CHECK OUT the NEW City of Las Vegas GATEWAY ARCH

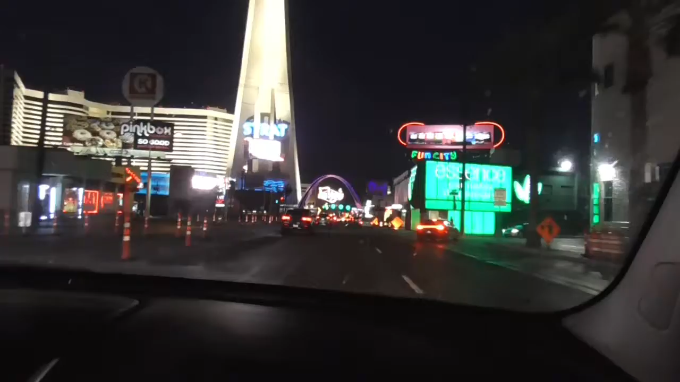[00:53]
Look at the new attraction at the Strat. Look at all these bright stuff though. Look at that. Look at the Strat. Oh, I'll show you guys like a full view.